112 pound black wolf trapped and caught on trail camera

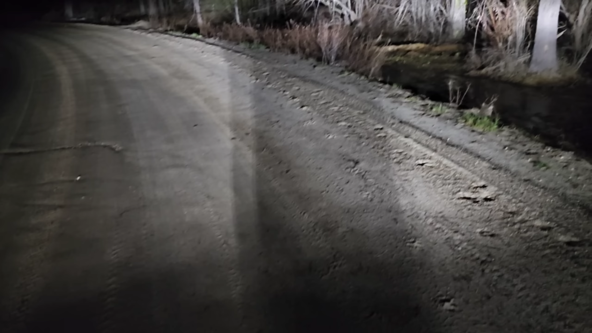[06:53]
here you can see i'm going clear down the road there off the side see if i can get something to answer me yet tonight
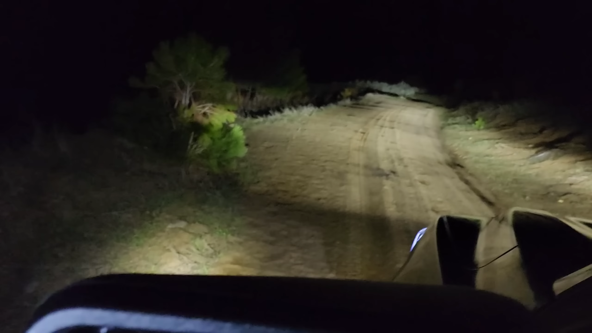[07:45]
come right down this road so there's a big old